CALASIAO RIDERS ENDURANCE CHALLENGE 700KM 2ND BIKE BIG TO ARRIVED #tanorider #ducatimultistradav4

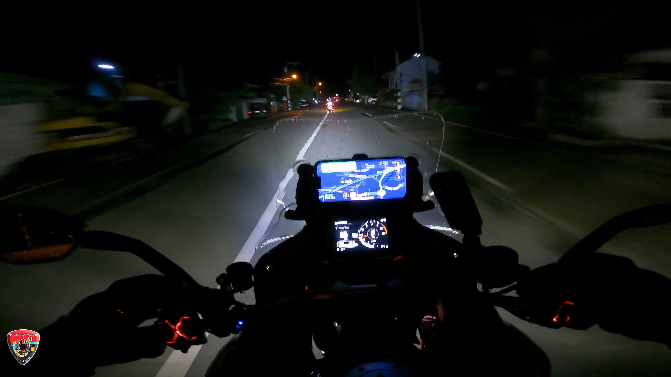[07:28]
Pinapauna ko siya para siya ang starter ko ba? Diba? Para fuck, please. Para meron akong guide. So ayan guys, meron pa tayong 6 kilometers para sa next na turn point. Kasi papunta pa lang tayo sa first checkpoint. So guys, enjoy the scene ah.
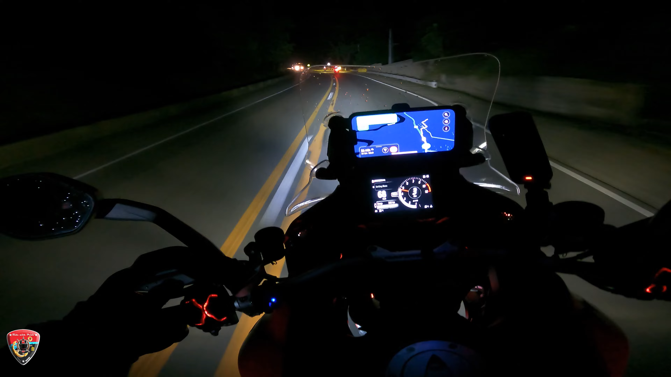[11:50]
Saan ako pinapapunta. So dala natin itong ano, nauna sa akin. Ayun, offline pa rin, pero gumagana naman. Okay, so pagdating natin itong 244 kilometers yun, nasa tayo magpapagas tayo.
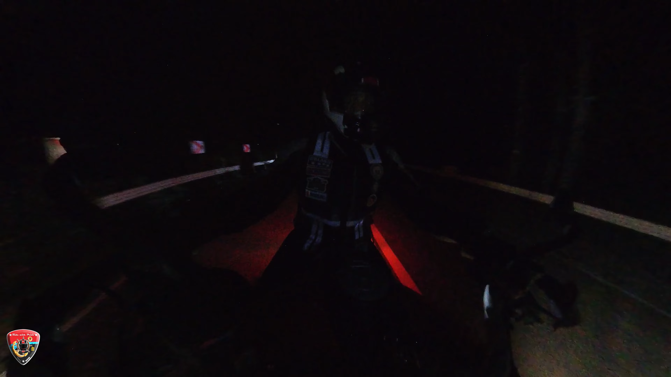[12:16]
Mamaya na tayo mag-overtake. Okay, pwede mag-overtake.
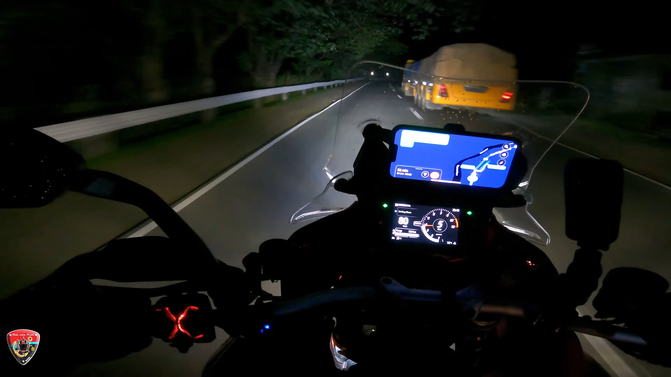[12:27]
As of now, hindi ko pa alam kung ano, kung ilang kilometro na lang papuntang next checkpoint, dahil walang signal ang ano, ang data, cellphone. Diyos ko, tas puro kulukulukot pa dito. So survival, susunda na lang yung daan.
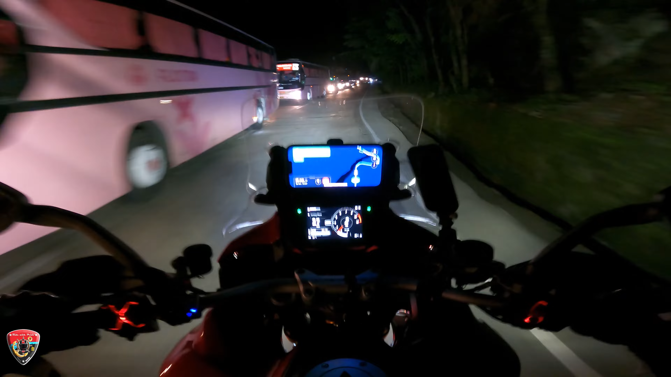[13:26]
So, kita nyo ang traffic. Dahil yung mga nauna na ano, nauna mga sasakyan may sobagal. Yung truck nahirapan na makyat, kaya nagko-congested pala dito.
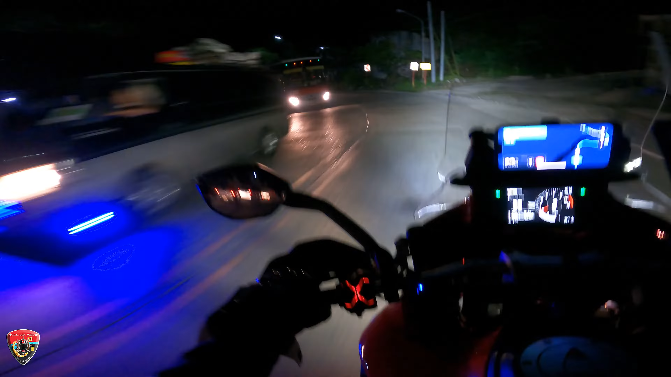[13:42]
Ngayon lang kasi ako nadaan dito eh. So anyway guys, enjoy the scene.
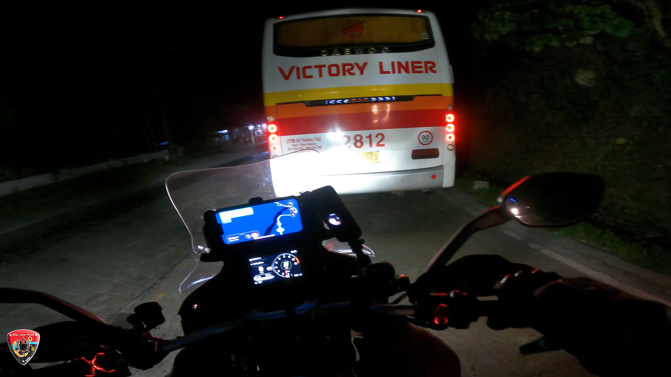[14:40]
pwedeng dumaan dito one way lang, kaya eto, hintay tayo ngayon, hindi naman tayo pwede makasingit at wala naman masisingitan, so anyway, hintayin na lang natin, hanggang ngayon wala pa rin akong ano, GPS eh, oh. Hindi pa rin siya ano, activate, sana magkaroon na, kasi ang hirap kasi na mag ano, mag-navigate or magmotor ng nasanay ka may GPS pa, lalo na yung mga kurba-kurba, at least alam mo yung timing kung gaano ka turn yung banking mo, di ba?